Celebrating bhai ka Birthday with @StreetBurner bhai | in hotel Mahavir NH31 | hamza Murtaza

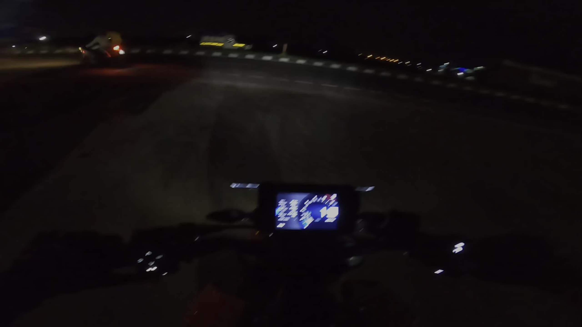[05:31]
पेट्रोल डलाने के लिए रुके थे, थोड़ी सी फ्यूलिंग की थी। एक ट्रक आ रहा है भाई साहब, जाने देखते। रात में तो काफ़ी ही देख समझ के रोड क्रॉस करना है।